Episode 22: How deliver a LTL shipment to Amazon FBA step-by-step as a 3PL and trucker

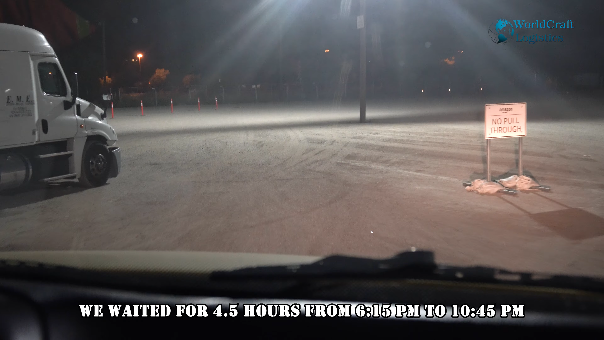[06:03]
And now we are next in line to go dock and unload the shipment.